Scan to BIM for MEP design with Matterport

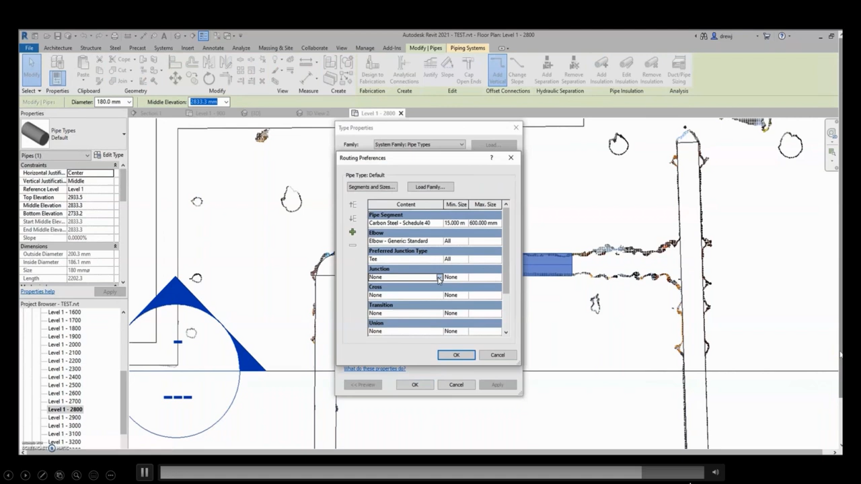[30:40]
There you go. So this entire exercise that he's doing,
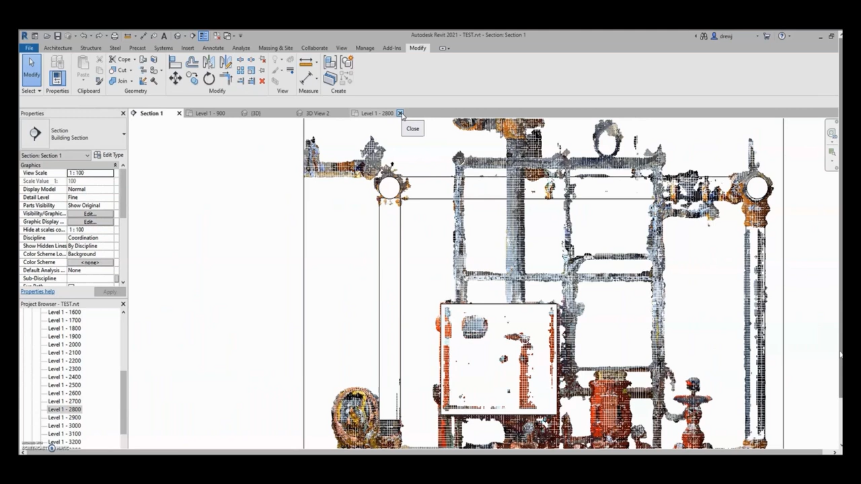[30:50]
I just sped it up, which took about give or take around 10 minutes. So a lot of information that he was able to develop the walls, the doors, the floors, the ceiling, and a few pipe stacks within 10 minutes.
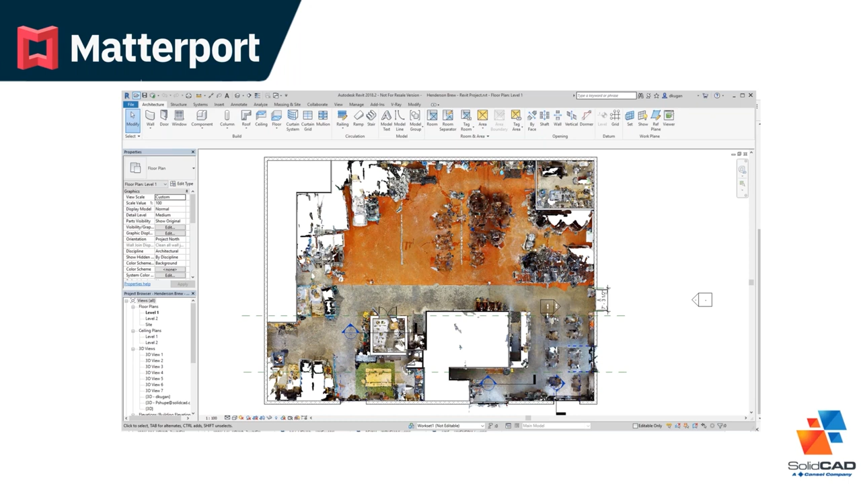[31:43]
And again, Jay Polding, he was able to develop a nice clean outline of the brewery. Now, if you're an AutoCAD user, again, you can import the point cloud within AutoCAD and use the section tools within AutoCAD to start drafting, you know, the design. You can also import the PDF file within Revit and AutoCAD actually now and use that as a reference.
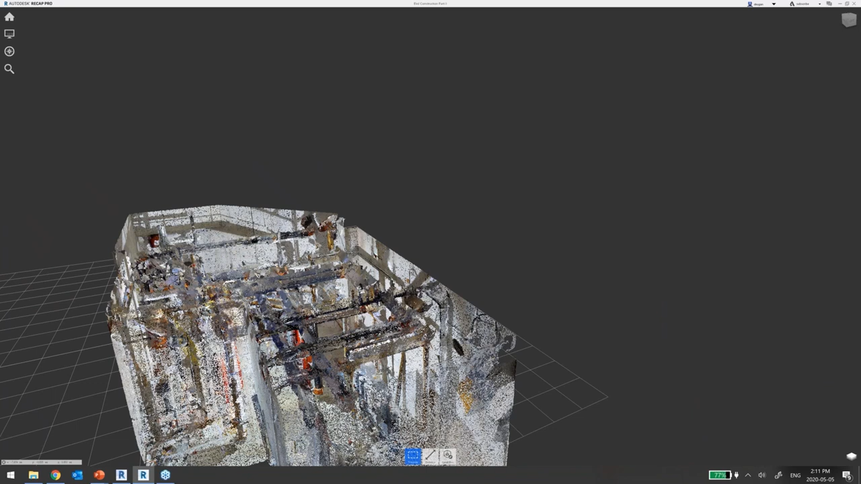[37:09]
They are unstructured point clouds because, again, they are decimated from a mesh.
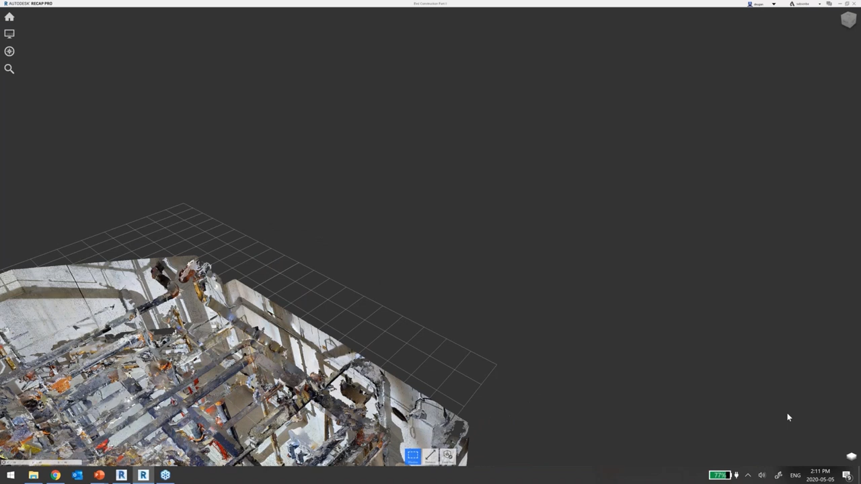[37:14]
So that's why when we zoom in here, you know,
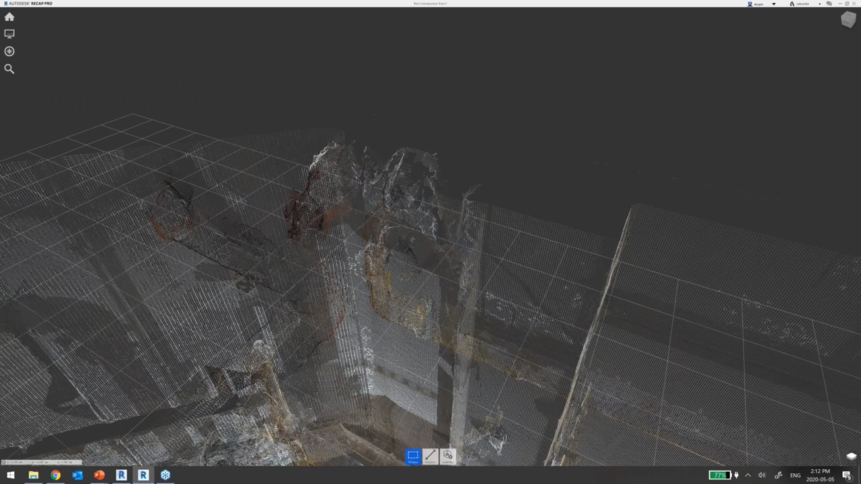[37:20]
we get only so many points and there might be some, like, you know, the imperfections in some of the hard edges. So again, these are not geo-referenced and they're decimated point clouds.
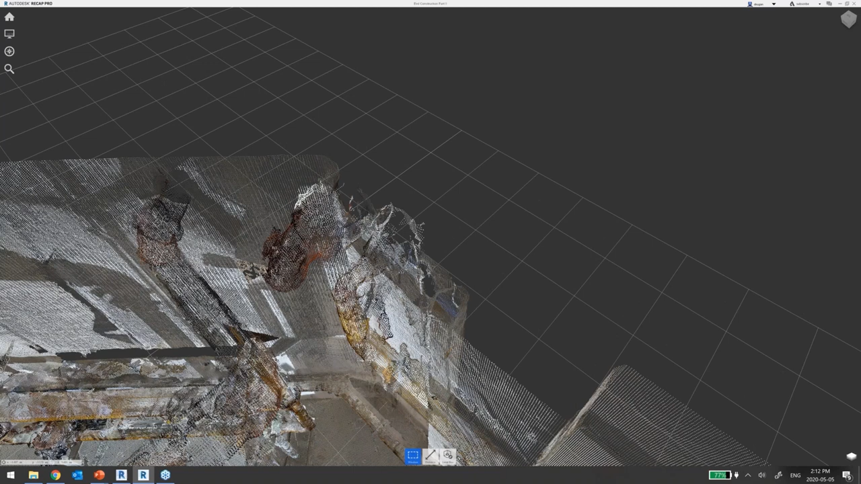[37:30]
Might be worth mentioning. Yeah. Thanks. So might be worth mentioning. Adjusting your view range and bar clipping for sections and slices of the point cloud. More useful to show fewer points. That's correct. Yeah.
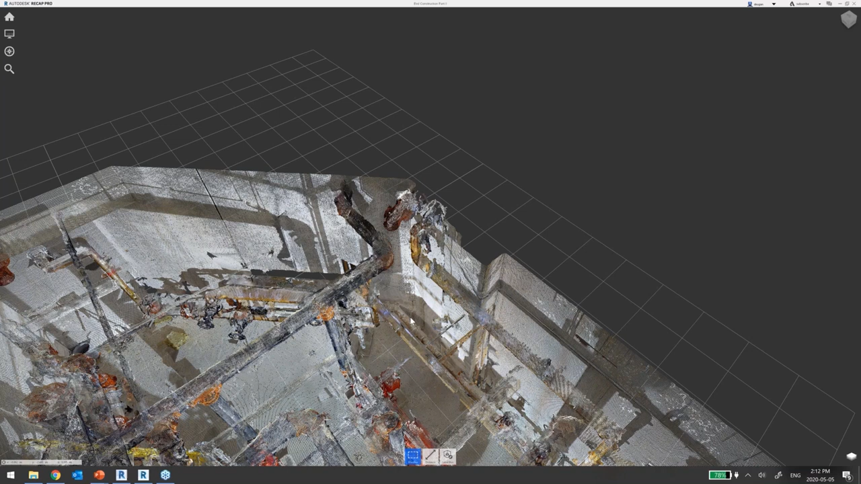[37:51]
So what are some of the scanning best practices to get more reliable data? Take more scans on site. More snapshots on site would give you, you know, richer, more detailed point clouds. Again, if you're always curious about getting more accurate, then definitely use the alignment, the matter tags,
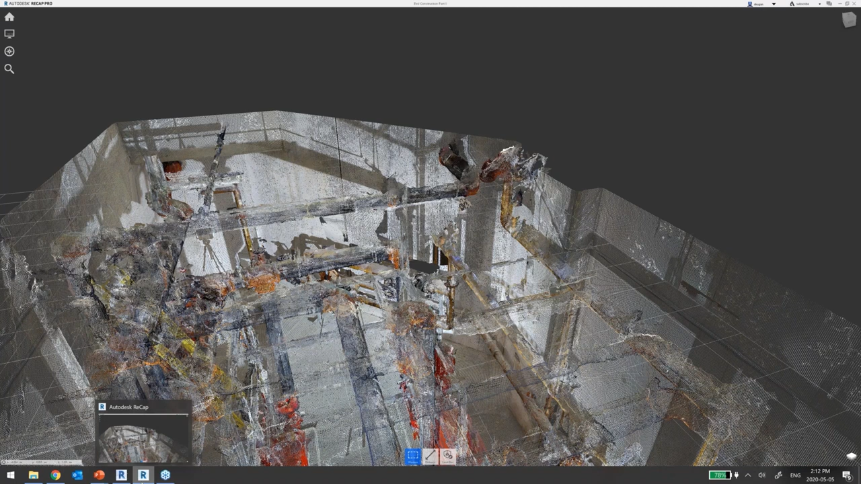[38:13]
sorry, the April tags that you can get right off the Matterport's website.
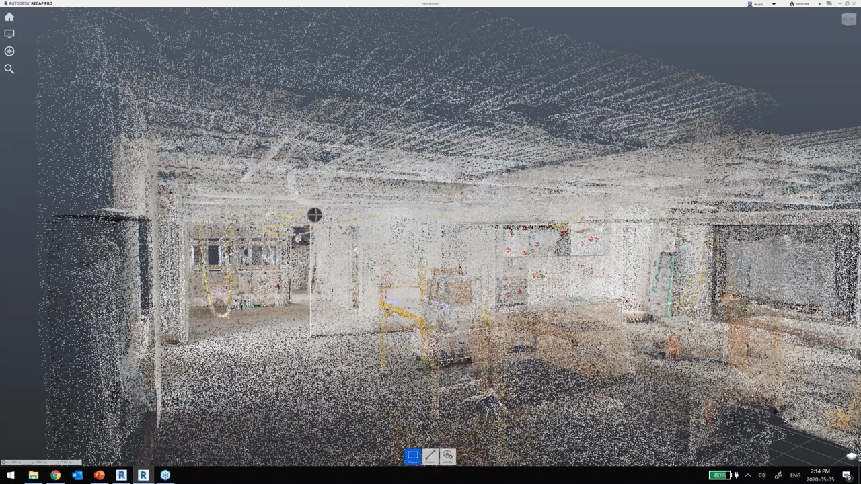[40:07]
But yeah, if you're going to have to go, you know, here's the ductwork.
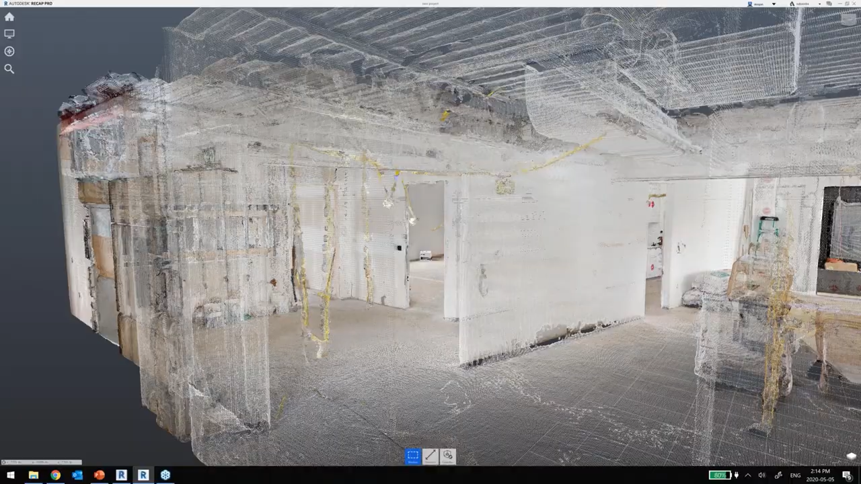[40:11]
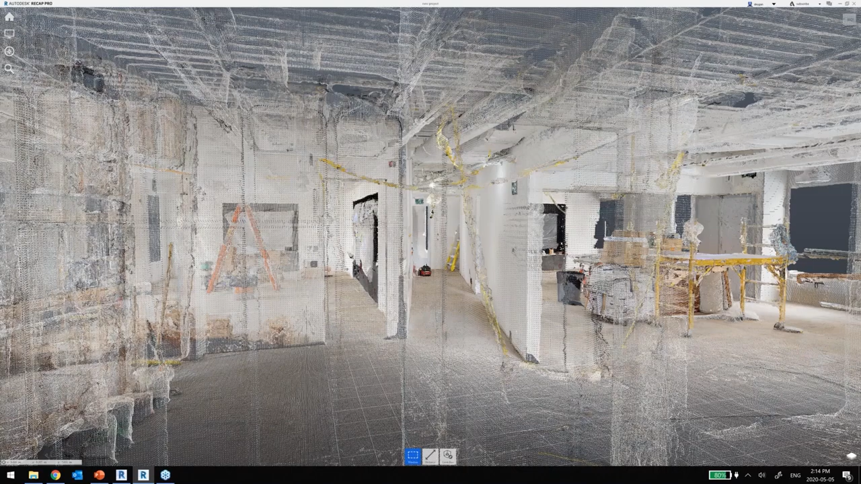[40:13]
We can see the outline of it right here. But if you needed to get, you know, all this ductwork and their ceiling tiles, you're going to have to remove them.